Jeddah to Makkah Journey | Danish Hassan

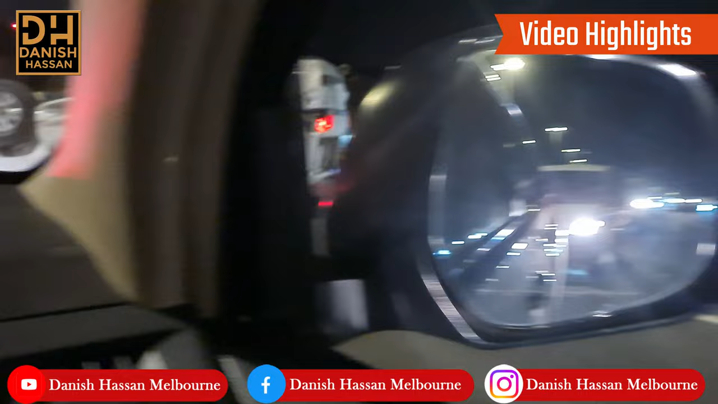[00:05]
वो आदमी एक्सपायर हो गया, अस्तग़फ़िरुल्लाह, बंदा ही
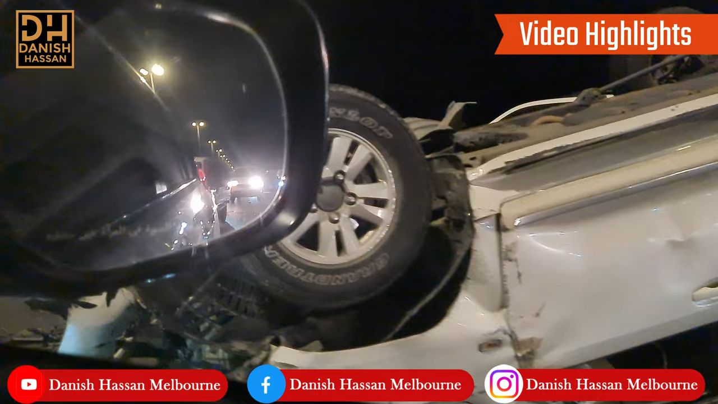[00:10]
इन्ना लिल्लाहि व इन्ना इलैहि राजिऊन।
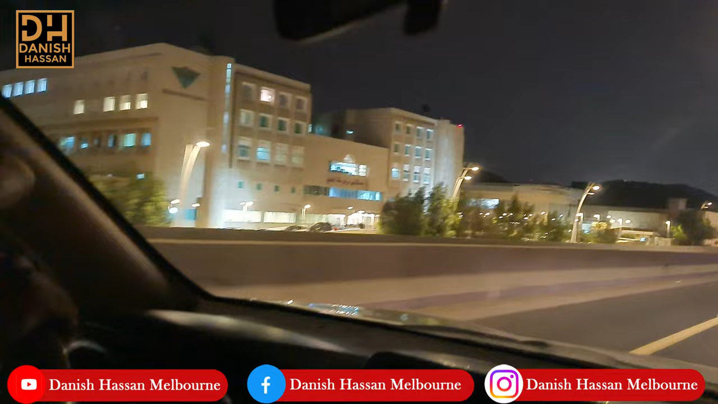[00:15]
ये यहाँ का मेडिकल सेंटर है जनाब, मक्का मेडिकल सेंटर। ये मस्जिद आयशा है,
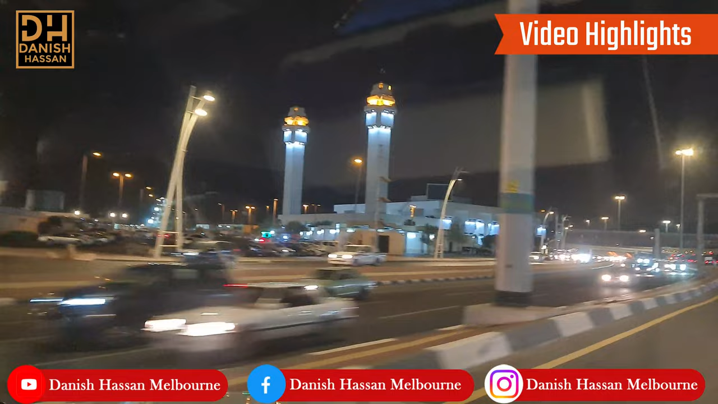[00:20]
फातिमा, ये देखे हैं। ओ माशाल्लाह, में आ गया अभी हम। अस्सलामु अलैकुम वरहमतुल्लाहि वबरकातुहू।
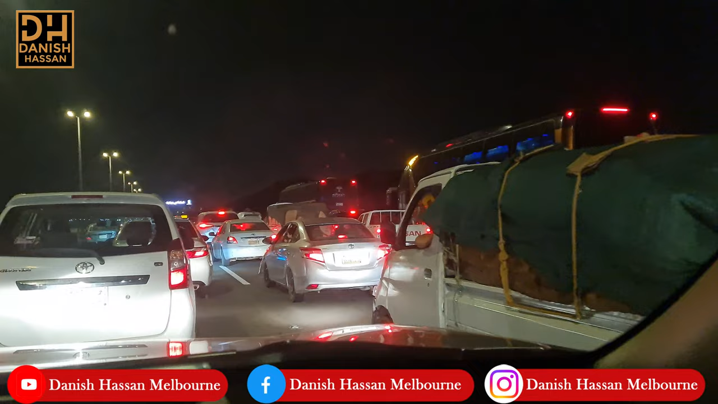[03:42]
दरेश कुछ ज़्यादा ही हो गया यहाँ पर, और वजह ये हुआ कि यहाँ पर ये एक्सीडेंट हो गया है बड़ा बुरा, और ये गाड़ी ऊपर से डाउन हो गई है।
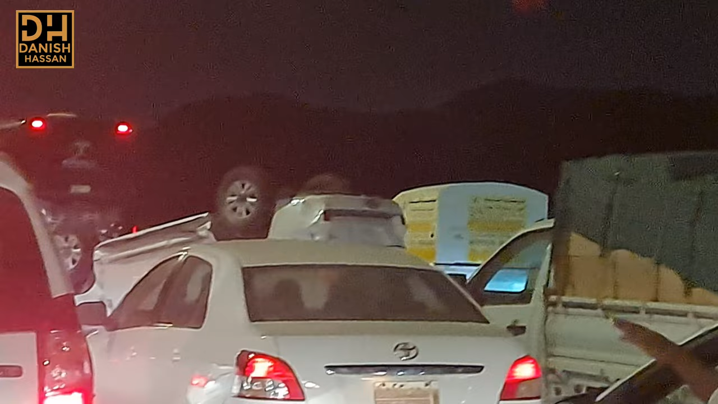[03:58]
एक्सीडेंट हो गया बड़ा खौफनाक किस्म का, तो इस वजह से हमें पहुंचने में देर लग रही है। इन मेन माल की यहाँ पर ये जो बस है बड़ी वाली,
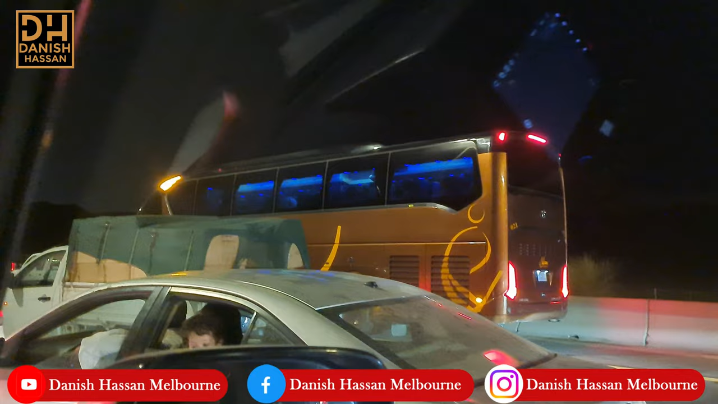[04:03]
ये वो बस हो सकती है जो हुजाज इकराम को और जो उमरा करने वालों को लेकर जाती है। ये देखें कितना खौफनाक किस्म का एक्सीडेंट हुआ नाज़रीन, नीचे चला गया। हाँ, ये बहुत ज़्यादा ही
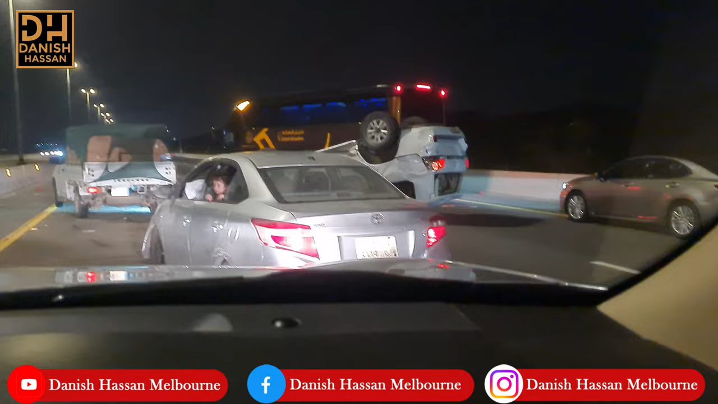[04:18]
खौफनाक, आदमी एक्सपायर हो गया, अस्तग़फ़िरुल्लाह,
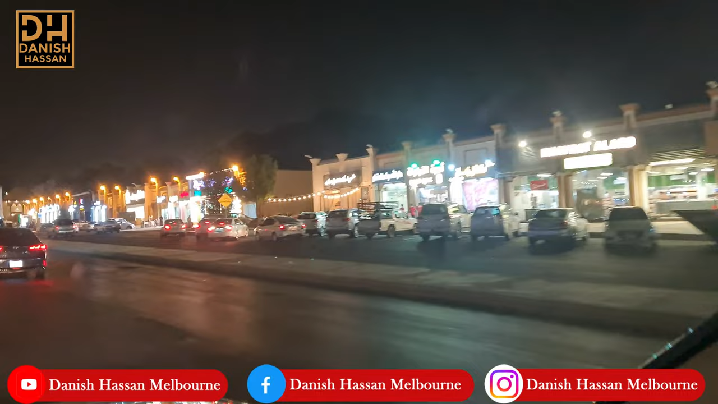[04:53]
ब्रिज है, अभी हमारा काफ़िला रवा दवा है, अभी भी स्टिल 20 से 25 किलोमीटर दूर है।
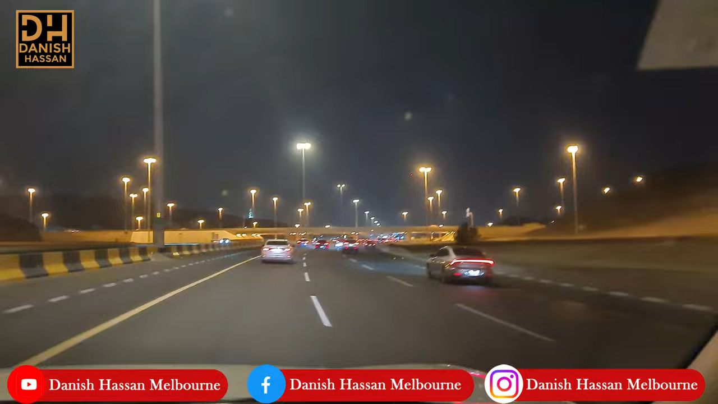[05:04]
और ये चीज़ हमारे भाई ने हमें नोटिस करवाई है कि यहाँ से ही ये देखेंगे क्लॉक टावर दिखना शुरू हो गया है।
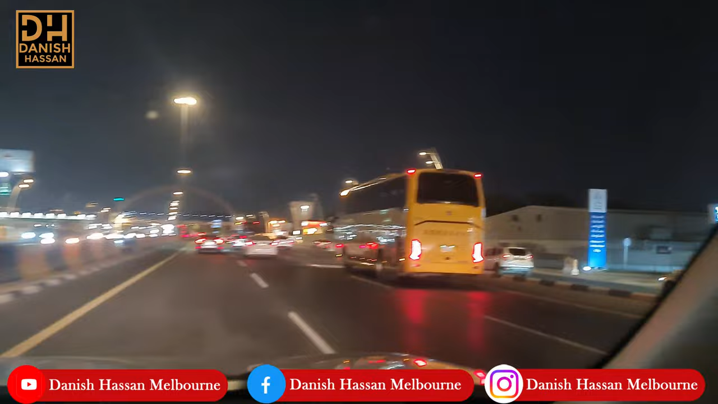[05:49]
पाकिस्तान बांग्लादेश इंडिया से जो आदमी ग्रुप में आता है उनका बात। ये मस्जिद आयशा है, ये गाड़ी का पार्किंग है,
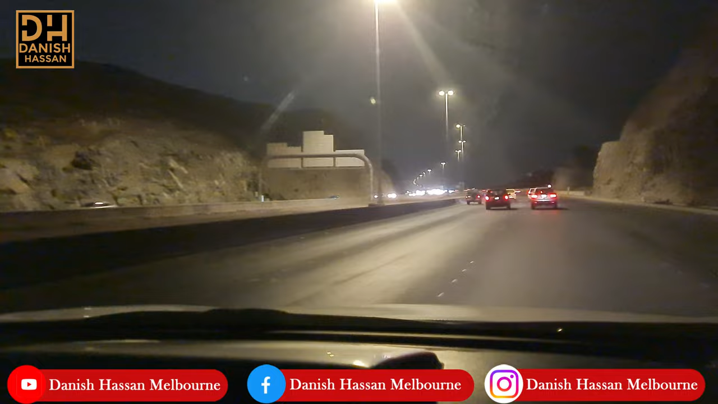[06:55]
पहाड़ी पहाड़। अल्लाह की कुदरत है यार, अल्लाह तबारक व ताला ने इस जमीन को पहाड़ों से नवाजा है। हाँ पहाड़ है, पहाड़ों में घर है।
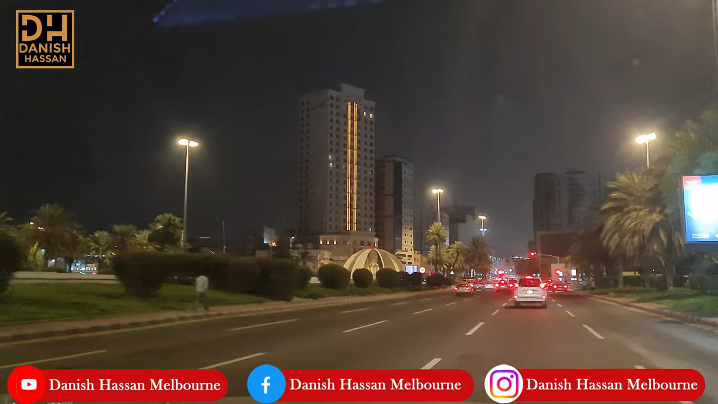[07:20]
आगे रेस्टोरेंट मिलेगा अलबेग ताजास, यहाँ पे वॉकिंग करके बंदा जा सकता है। वो होटल वाला का शटर पास होते हैं। इधर है होटल हिल्टन मैरियट, हिल्टन शेरटन, हिल्टन स्विस, सब इधर है।
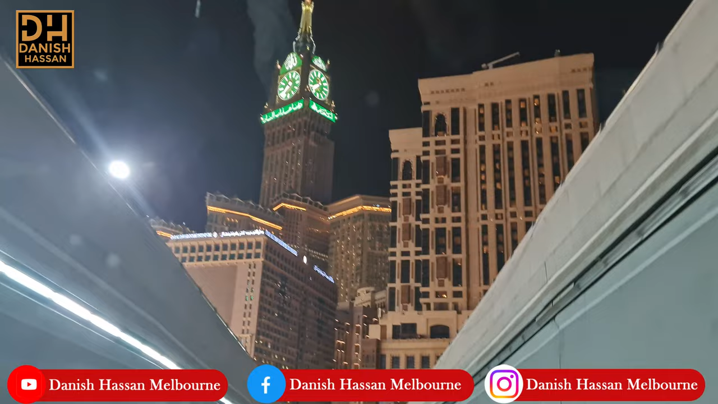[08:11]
ये टावर पे, ये सीधा सीधा टावर पे आपको सब रेस्टोरेंट मिलेगा। किसी को भी बंगाली पाकिस्तानी बोलते किसी को भी पूछ ले।
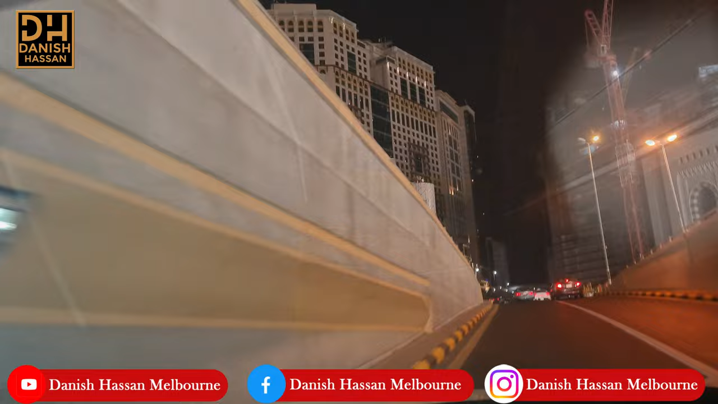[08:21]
ये बिल्डिंग है, ये पीछे वाला रास्ता है, आप
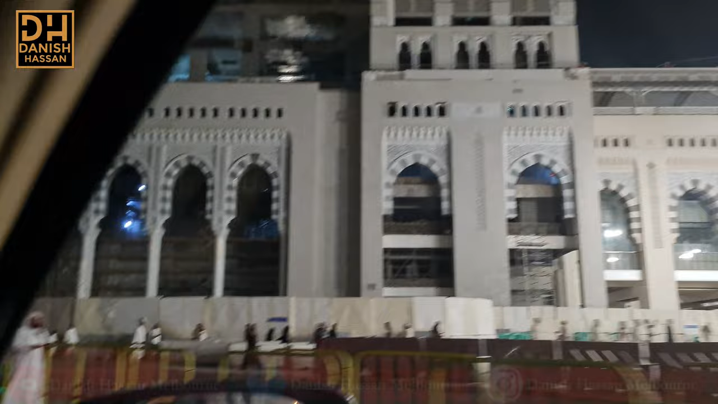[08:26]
अंजुम से यहाँ से पैदल निकलने का, यहाँ से भी आ सकते हैं,
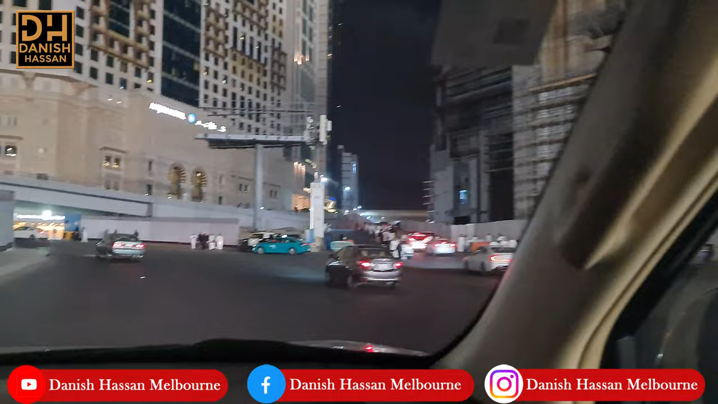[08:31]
ये नीचे से भी आ सकते हैं, ये अंजुम का ये नीचे से भी आ सकते हैं। ठीक है, ये देखिए इधर से भी आ सकते हैं।